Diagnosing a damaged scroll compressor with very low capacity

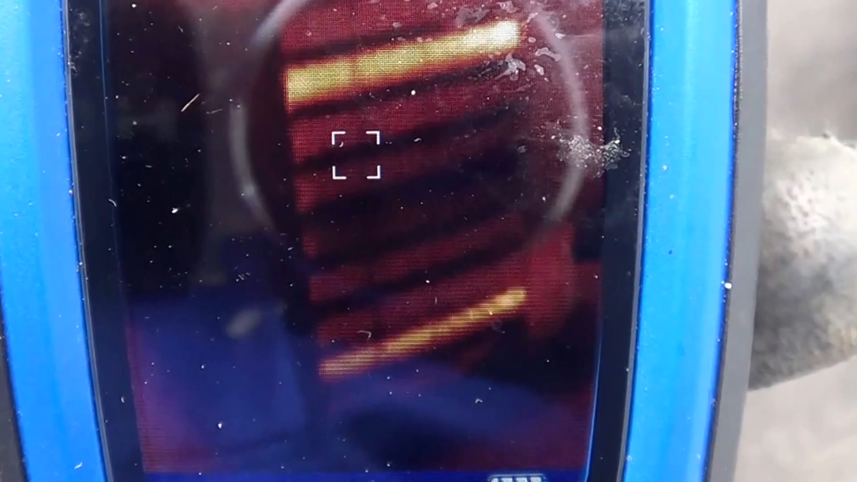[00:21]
okay so you can see we only got you know very little gas on two circuits
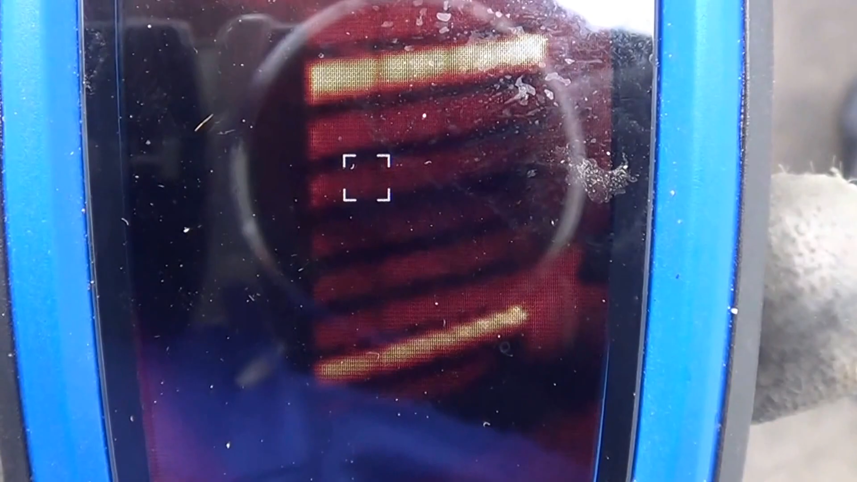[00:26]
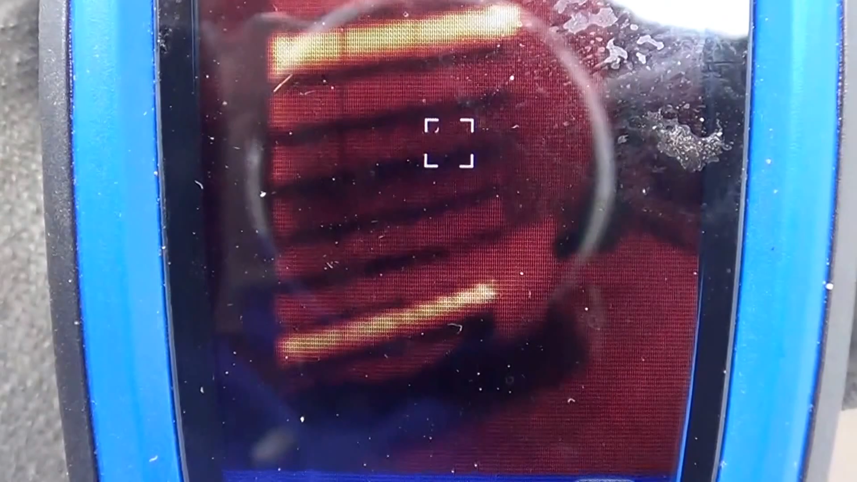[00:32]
so you would think this unit is either way overcharged or it's way under capacity
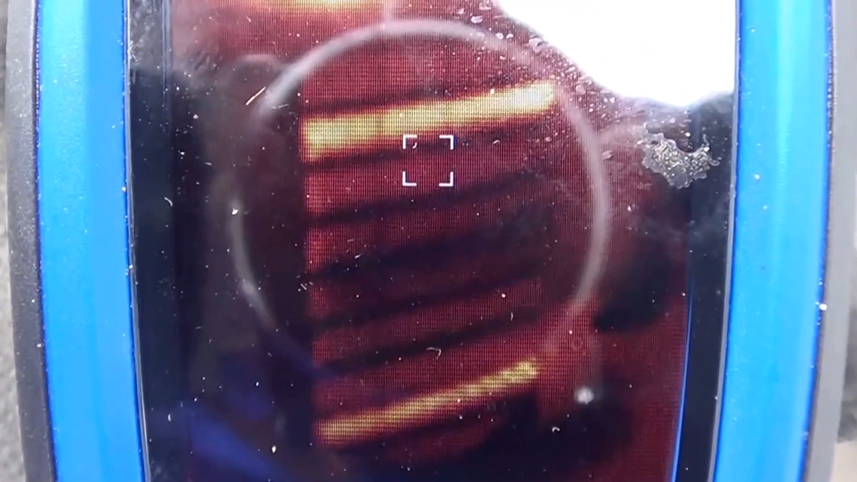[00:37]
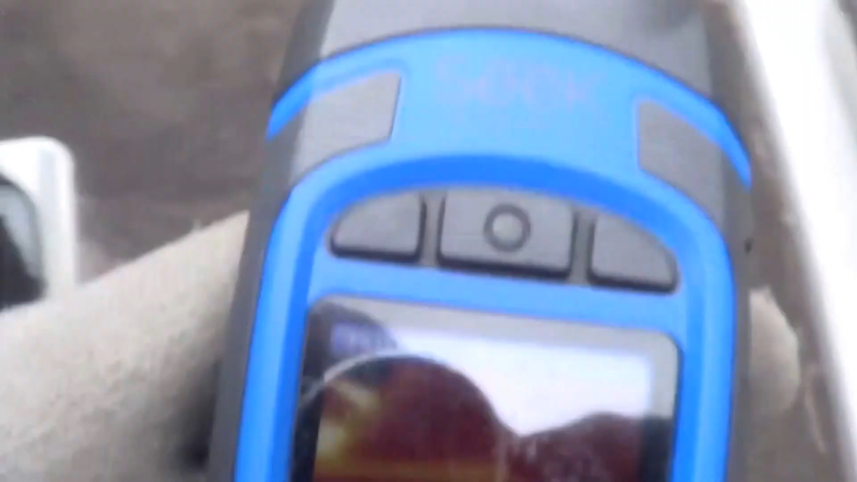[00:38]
show you some comparisons here here's another unit
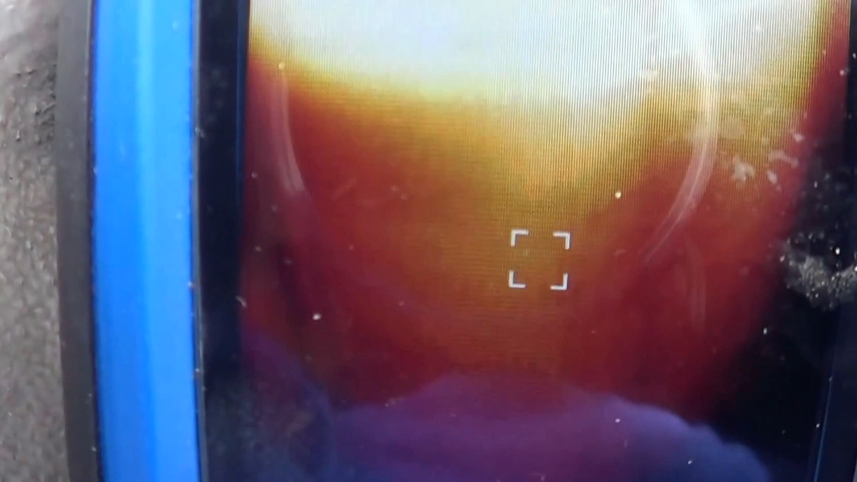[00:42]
so there's your normal dissipating the heat and then liquid towards the bottom there
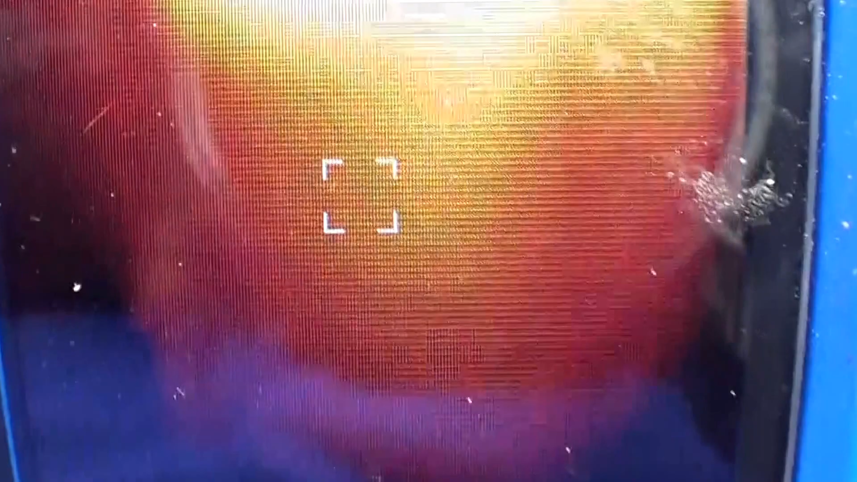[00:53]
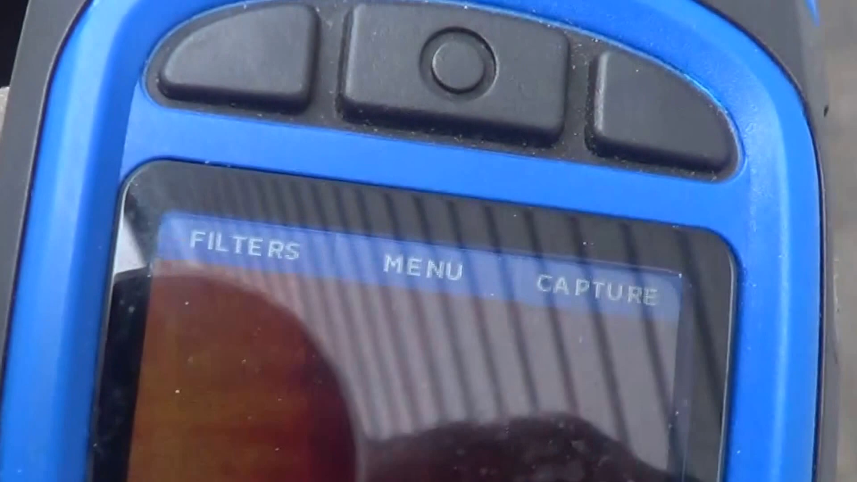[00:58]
normal you can see it's got low sub cooling
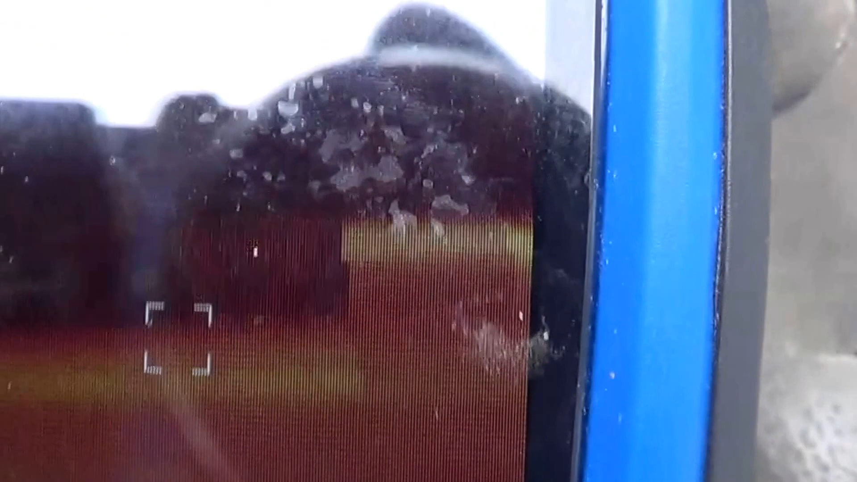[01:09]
there's a unit that's out of Freon
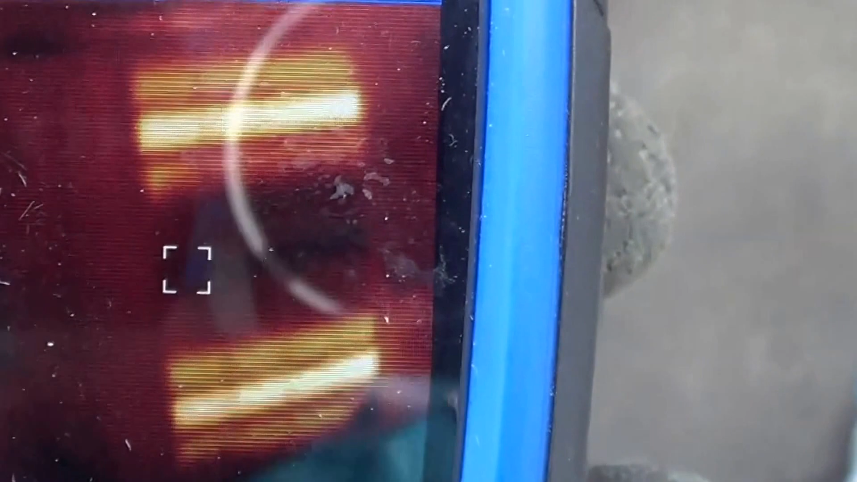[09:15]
it has the gas refrigerant in it